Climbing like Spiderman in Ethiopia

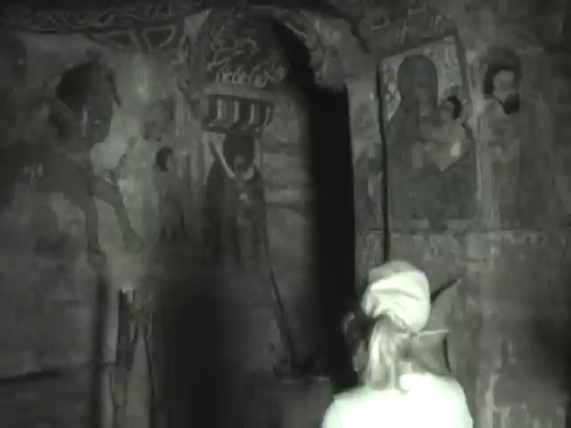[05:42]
In all churches and... Okay, action. Here we are departing the church. At this ledge here, Beverly's walking.